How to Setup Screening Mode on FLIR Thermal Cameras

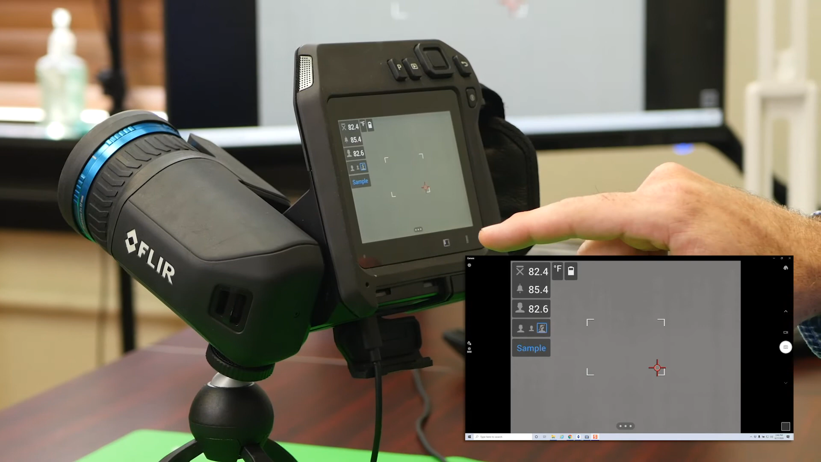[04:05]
you can make it a little further into the distance due to the range of this camera,